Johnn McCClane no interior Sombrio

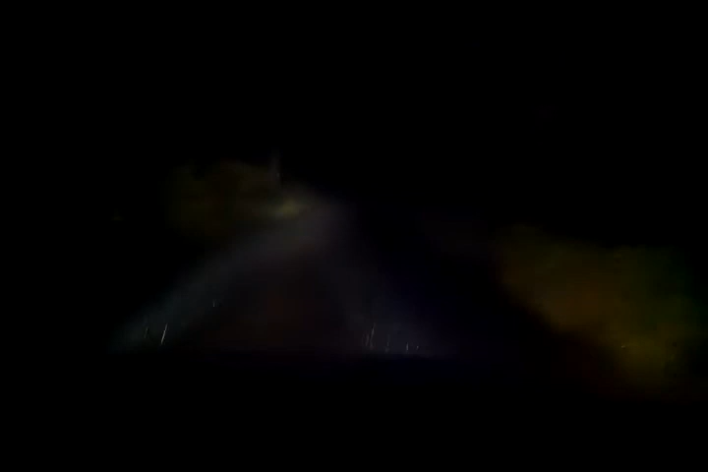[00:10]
Não aguento. Tem uma pessoa lá, cara. Lá, cara. Tem um cara comendo aí, cara.